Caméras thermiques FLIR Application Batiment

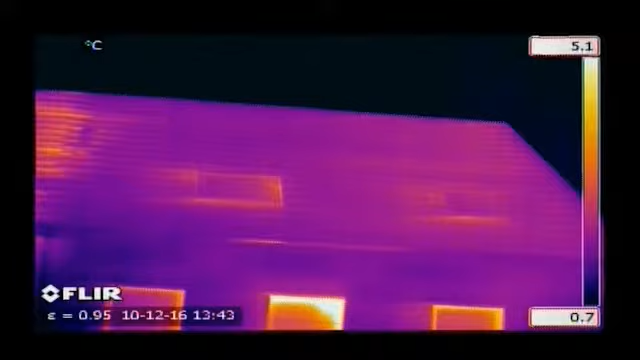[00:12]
On screen: scale top 5.1°C, scale bottom 0.7°C
Buildings can quickly and thoroughly be scanned using a FLIR thermal imaging camera,
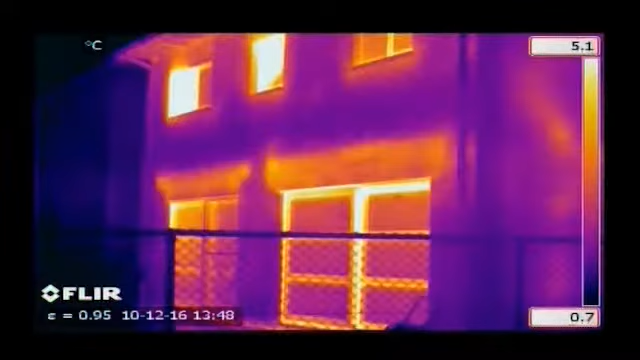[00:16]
On screen: scale top 5.1°C, scale bottom 0.7°C
identifying problem areas that can't be seen by the naked eye.
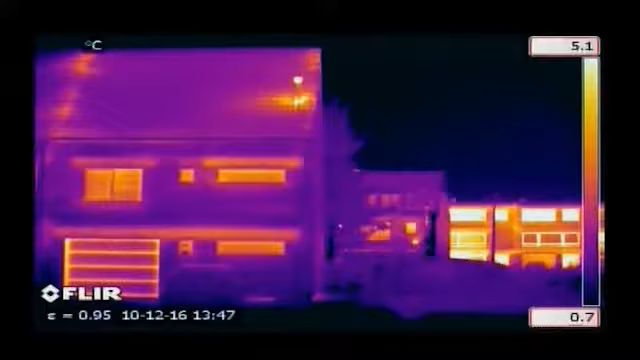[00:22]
On screen: scale top 5.1°C, scale bottom 0.7°C
Insulation problems in walls and roofs are clearly seen on a thermal image.
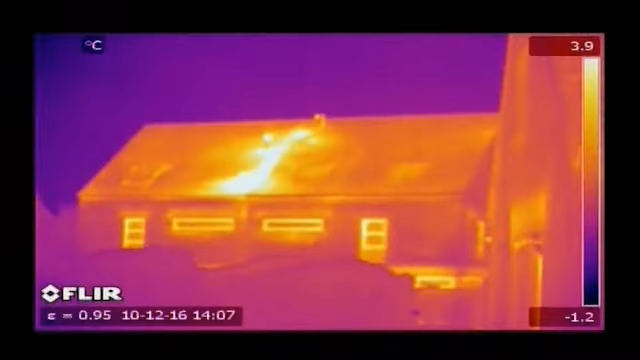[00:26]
On screen: scale top 3.9°C, scale bottom -1.2°C
Huge energy savings can be made by repairing the badly insulated areas.
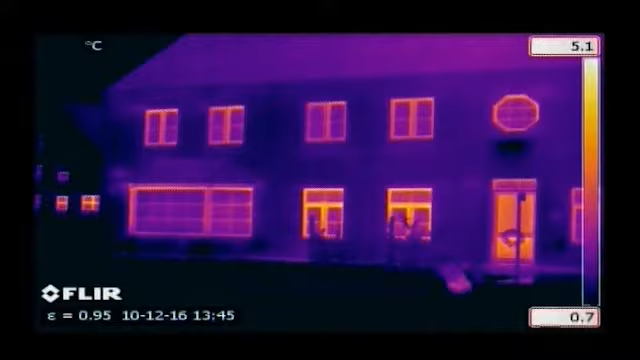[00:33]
On screen: scale top 5.1°C, scale bottom 0.7°C
Thermal imaging is also used to detect leaks in flat roofs.
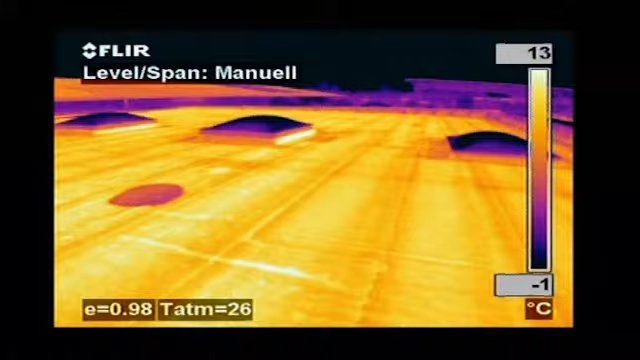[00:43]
On screen: scale top 13°C, scale bottom -1°C
Water retains heat longer than the rest of the roofing material and can easily be detected with a thermal imaging camera very late in the evening or at night after the rest of the roof has cooled down.
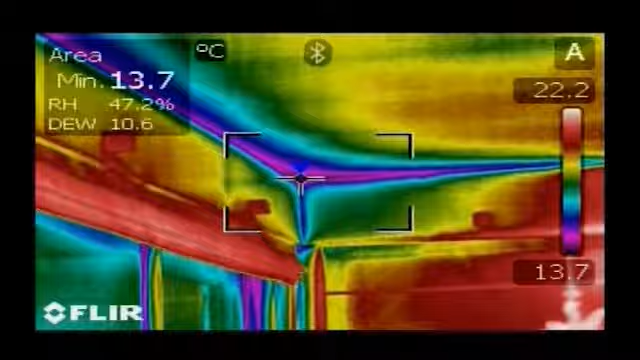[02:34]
On screen: min 13.7°C, scale top 22.2°C, scale bottom 13.7°C
Thanks to the MeterLink feature, all values are sent wirelessly over Bluetooth to the FLIR thermal imaging camera.
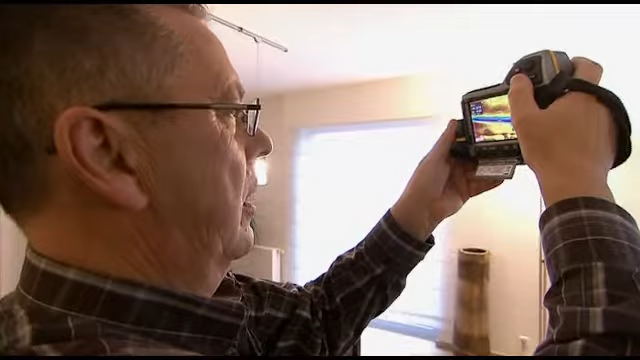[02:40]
Using the FLIR thermal imaging camera, you can easily see which areas are below the dew point and susceptible to mould build-up.
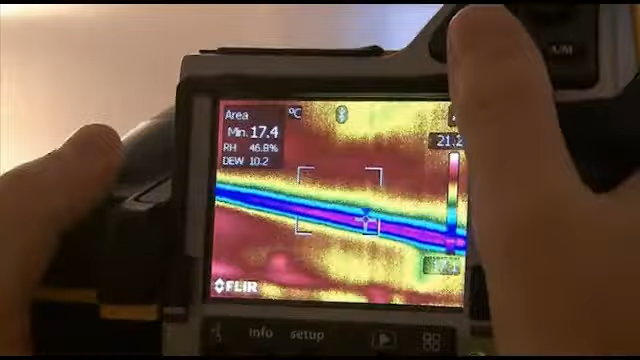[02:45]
On screen: min 17.4°C
The MeterLink technology saves time and eliminates the risk of erroneous records or notes.
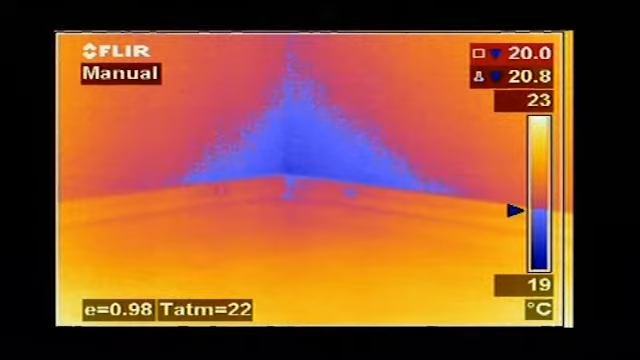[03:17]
On screen: scale top 23°C, scale bottom 19°C
Thermal imaging cameras with dew point visualisation software can highlight endangered locations automatically and provide a colour alarm in the image.
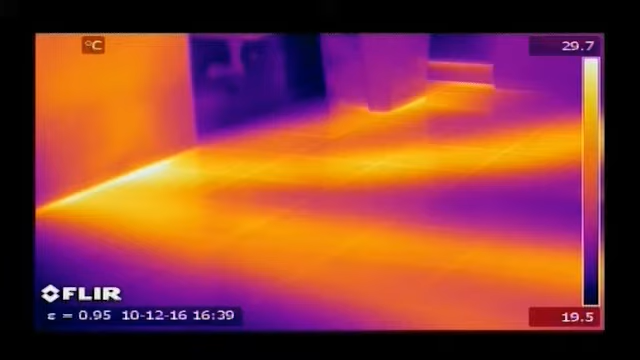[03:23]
On screen: scale top 29.7°C, scale bottom 19.5°C
Thermal imaging is an easy way for finding pipes and tubes and checking them for leaks.
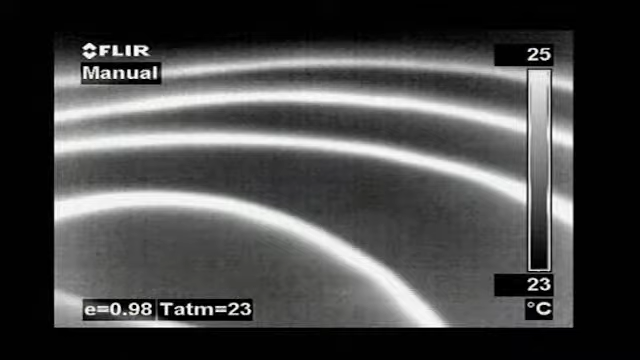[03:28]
On screen: scale top 25°C, scale bottom 23°C
Heat from the pipes radiates through the surface and can easily be detected. A typical example is localising leaks in underfloor heating systems.
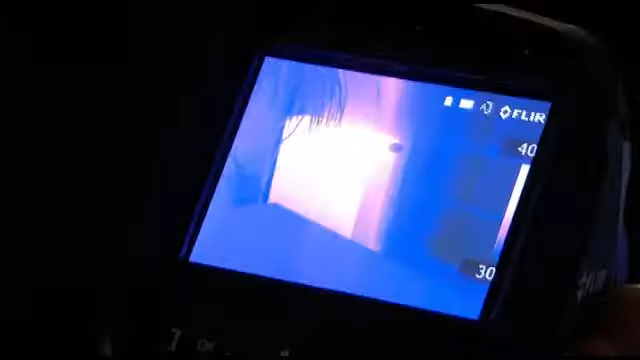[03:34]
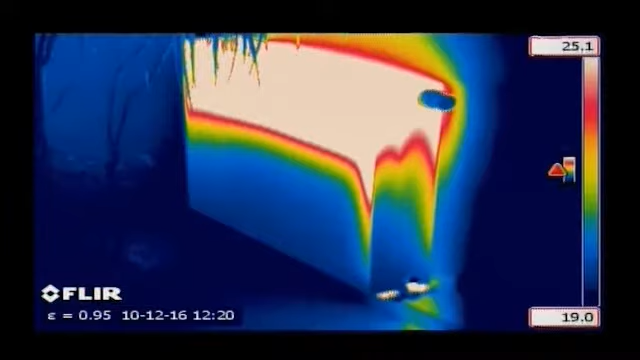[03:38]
Heating and air conditioning systems can also easily be inspected
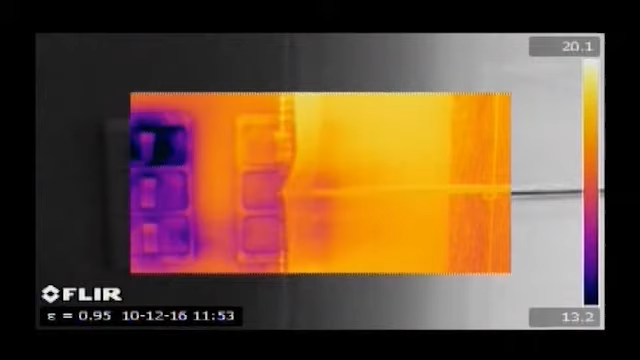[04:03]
FLIR systems thermal imaging cameras are equipped with features such as picture-in-picture, which makes it easy to locate areas of interest,
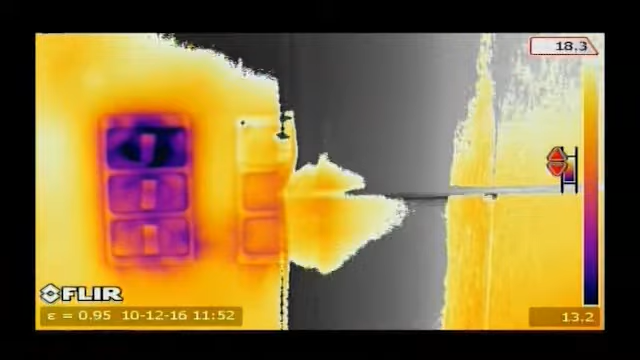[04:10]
and thermal fusion, which merges visual and thermal images to offer better analysis.
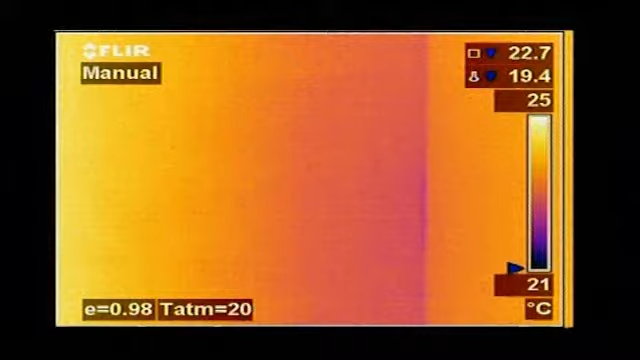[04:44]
On screen: scale top 25°C, scale bottom 21°C
It gives an instantaneous visualisation of the heat losses,
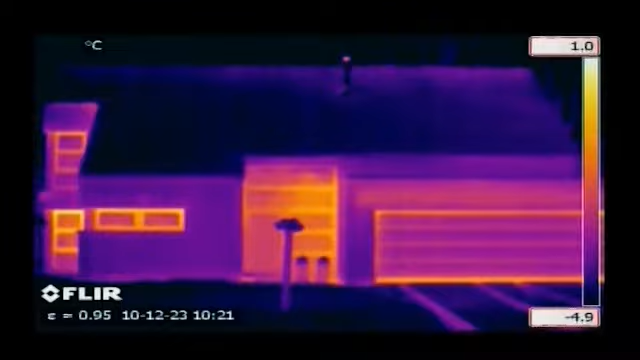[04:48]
On screen: scale top 1.0°C, scale bottom -4.9°C
humidity and air leaks that can occur in buildings.
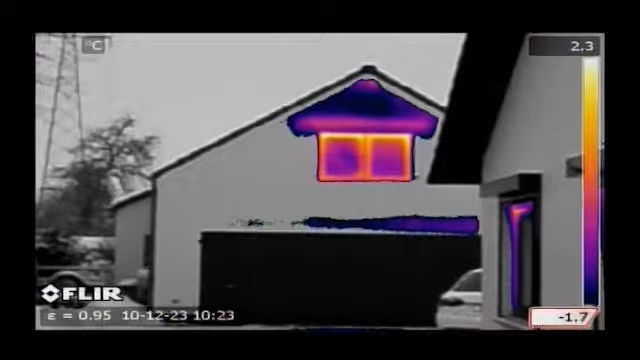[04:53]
On screen: scale top 2.3°C, scale bottom -1.7°C
Whatever the building problem, FLIR thermal imaging cameras will make it clearly visible.